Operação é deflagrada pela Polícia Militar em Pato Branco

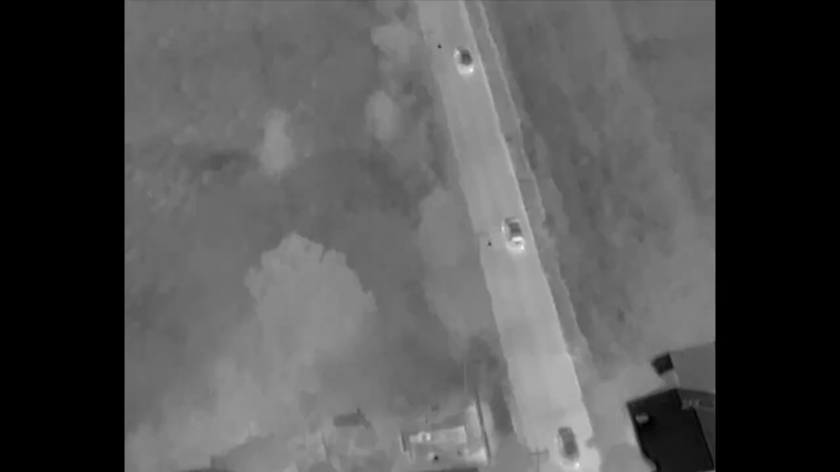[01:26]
Neste momento, um drone da Polícia Militar, equipado com sensor térmico,
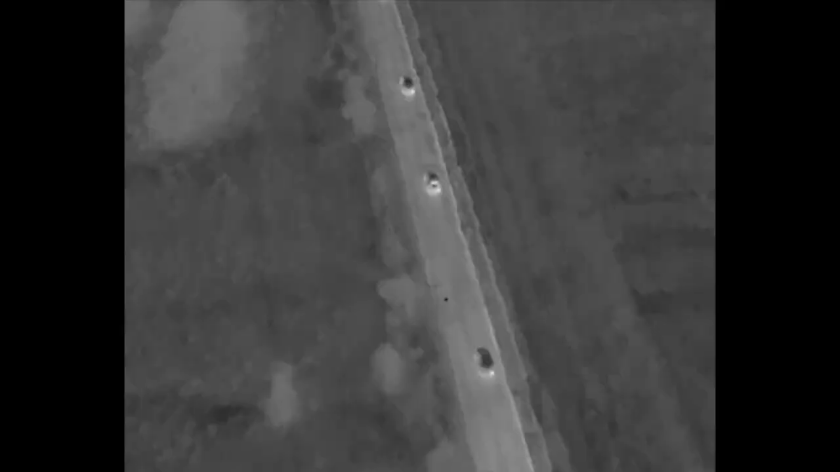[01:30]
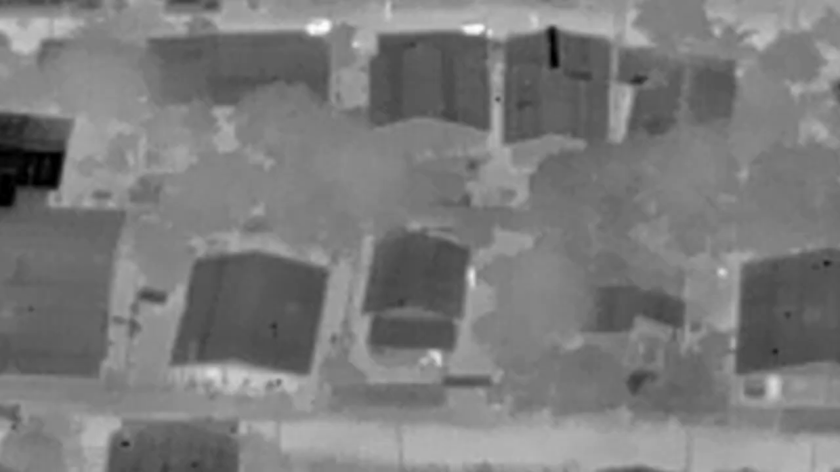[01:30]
mostra o momento que a polícia cerca a residência e,